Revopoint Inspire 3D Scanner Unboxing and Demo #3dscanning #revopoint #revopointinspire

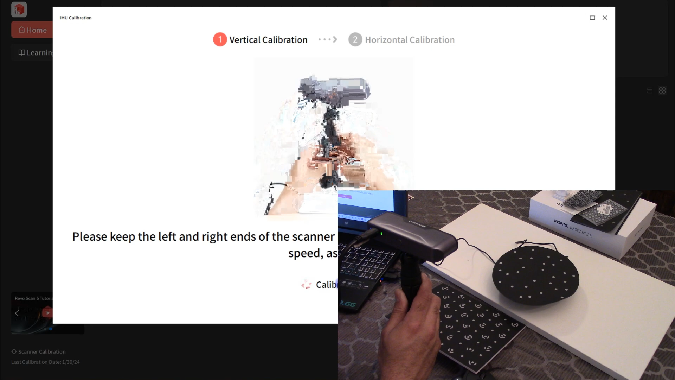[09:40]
I'm going to do the horizontal and
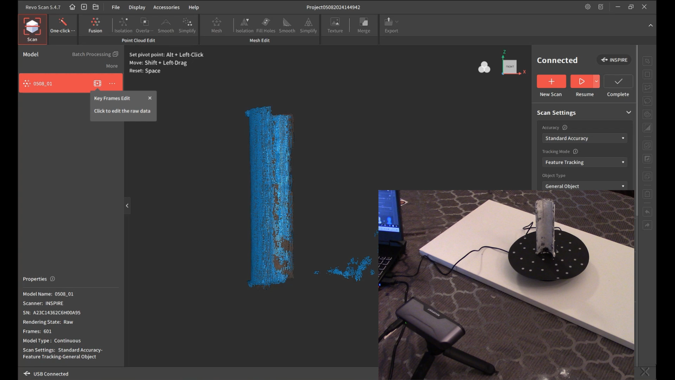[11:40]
I'm just going to enable the dark object scanning and click resume here
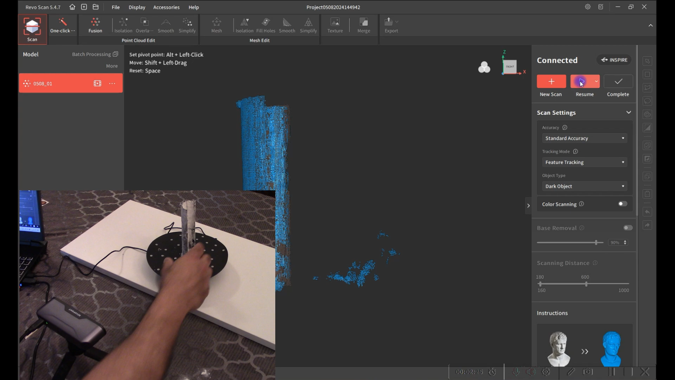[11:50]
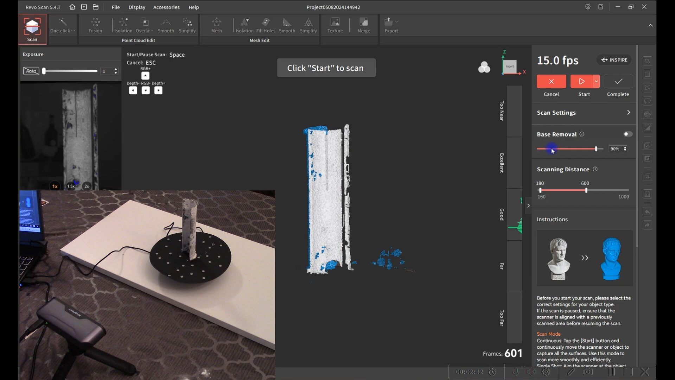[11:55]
okay so I just messed up I'm going to cancel and redo everything
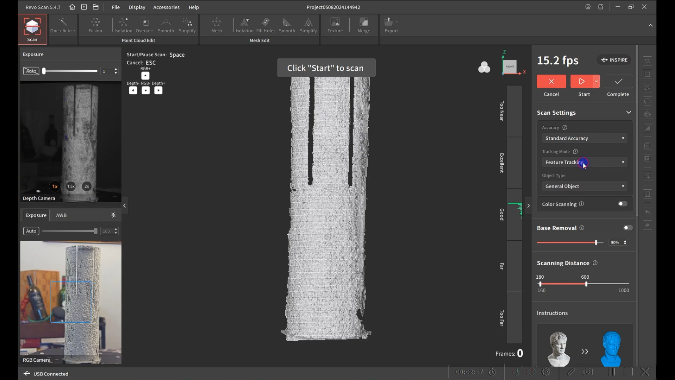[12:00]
I'm going to hit standard accuracy feature tracking general object is going to be dark scan
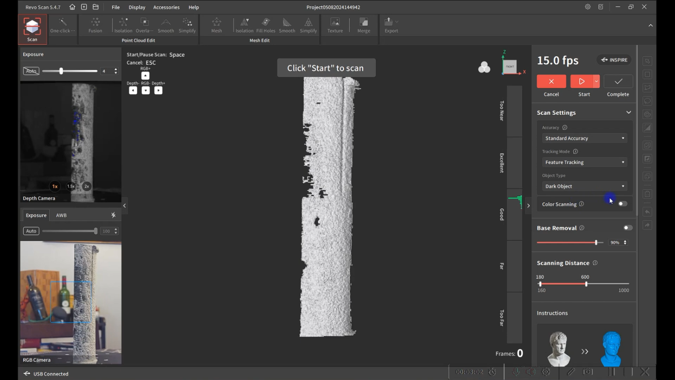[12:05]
there we go and I'm going to click start
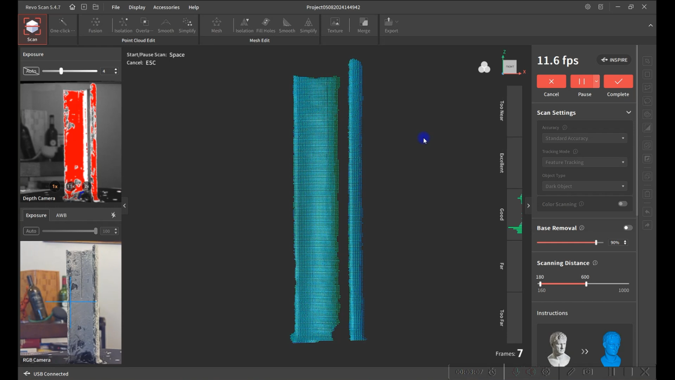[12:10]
and I'll just let it do its thing here so I'll let it scan I'm going to walk away and I'll come back
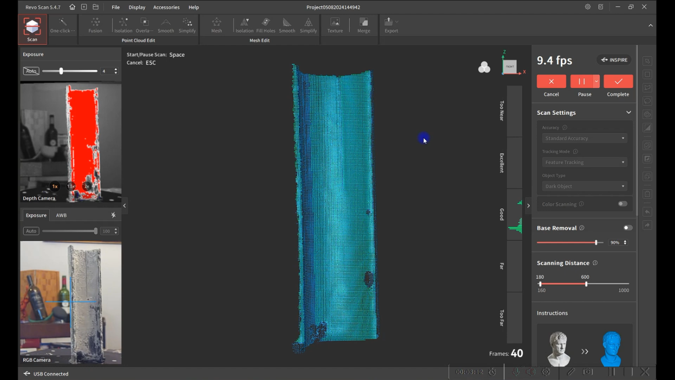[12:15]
once I think it's done scanning I'm
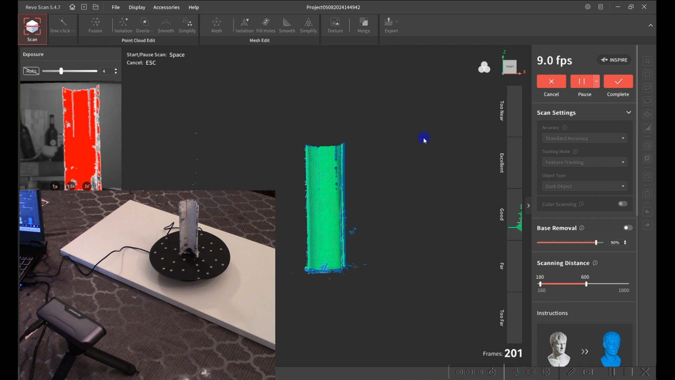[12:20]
just going to let it go for about a thousand frames
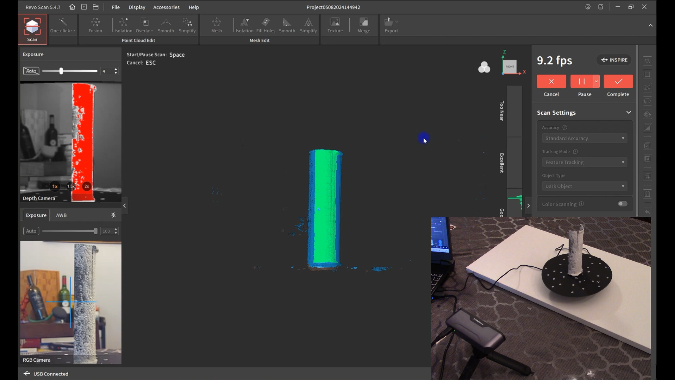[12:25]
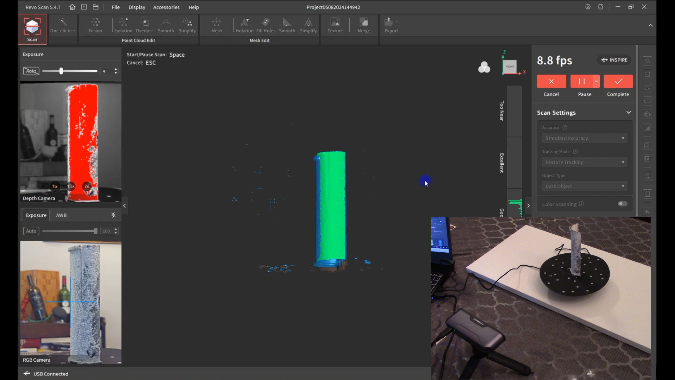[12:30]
all right I'll go ahead and hit complete here I'm going to do the one click edit